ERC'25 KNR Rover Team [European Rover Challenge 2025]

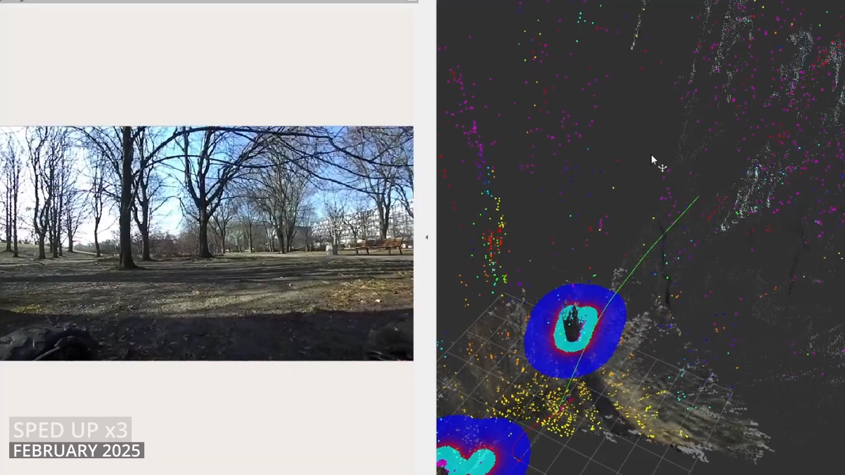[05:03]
While ROS2 forms our software's foundation, its heart is a visual slum and accurate visual inertial odometry.
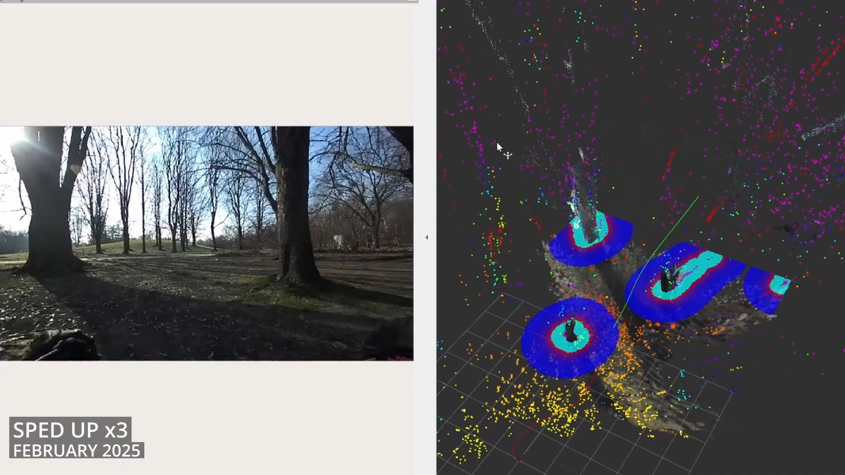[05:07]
Our software also performs environment mapping, while NAV2 handles local and global navigation.